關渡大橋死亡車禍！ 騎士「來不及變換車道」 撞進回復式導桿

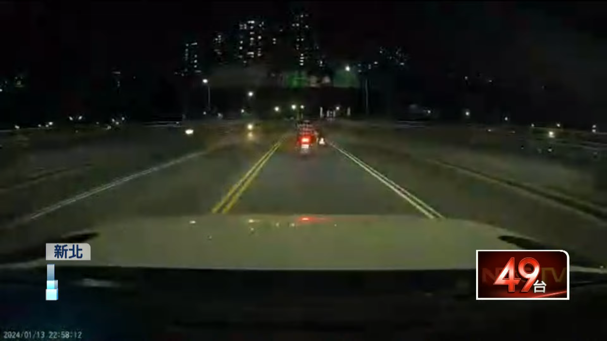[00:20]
正准备往左切，没想到悲剧发生。整个人插进一排回复式导杆内，
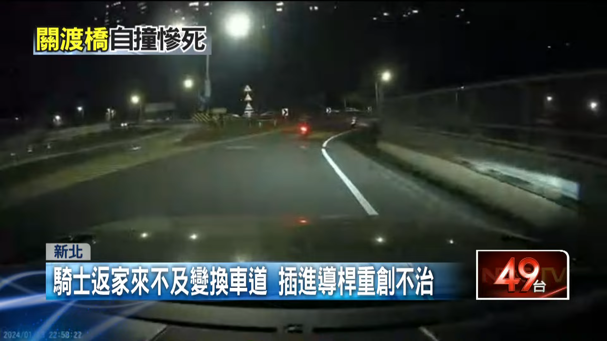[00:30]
往前翻了好几圈，脸部朝下重摔在地，巨大的撞击力道导致机车也往后喷飞了好几公尺远，场面相当惊悚。